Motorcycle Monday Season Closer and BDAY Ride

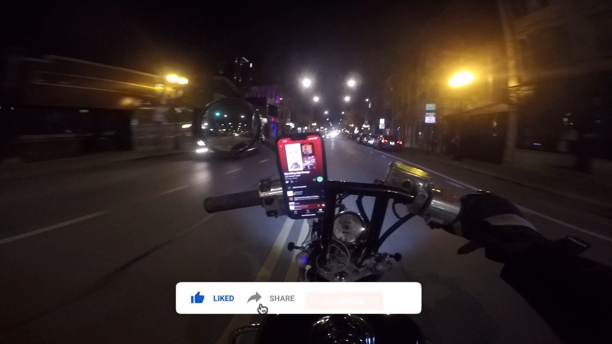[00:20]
Brainiac and Chris out for a ride for the BDAY. And we're gonna stop at the competition, the moto comp.
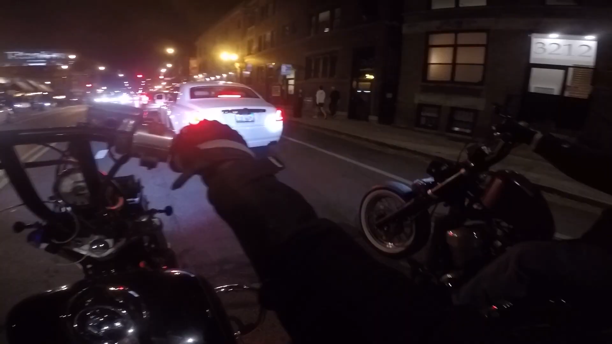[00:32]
How you liking the lights? You like the headlights? Yeah.
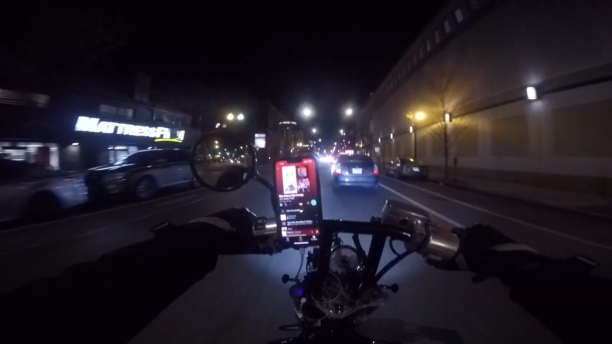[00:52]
We need to go more west from here.
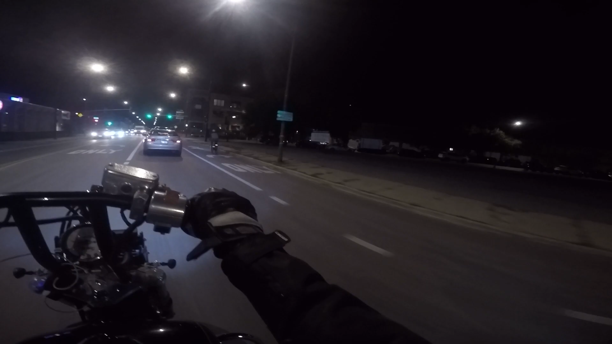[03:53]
It's the dragon. Oh, I gotta take a pic next to the dragon someday. The dragon, take a picture with the dragon over there. Man, but yeah, it's a nice night. It was actually in the 60s or something today. It feels like it's in you know, maybe like 62 or something right now.
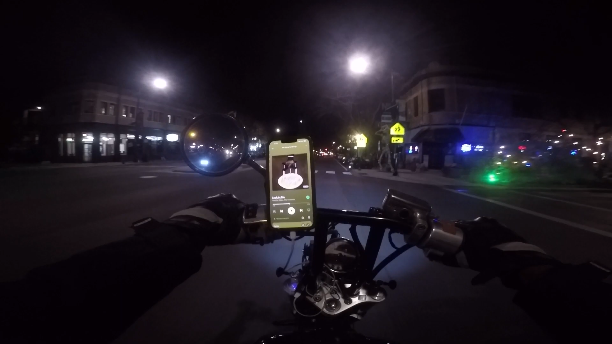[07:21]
We're parking at. We'll go down further.
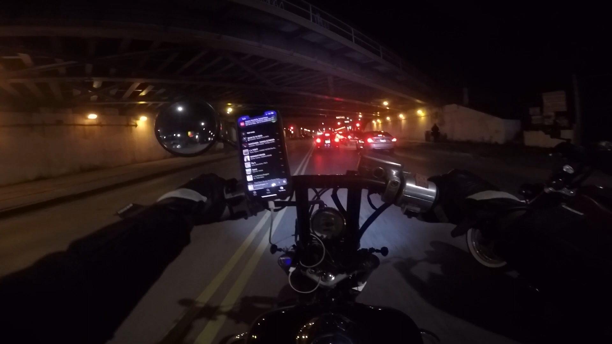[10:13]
got it. Just straight right there.
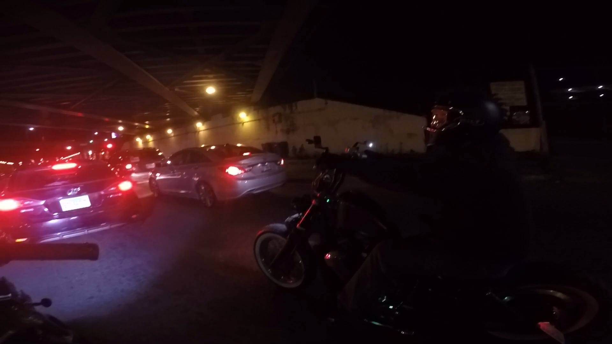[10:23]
You see it? Yeah, right up there, and then make that, and that's the highway. Alright.
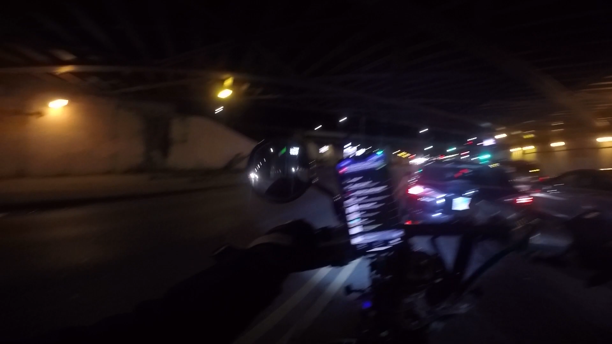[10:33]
Right there, bro. Great night, great birthday night. Taking the bridge one more time. Back north we go, guys. Back towards the lake.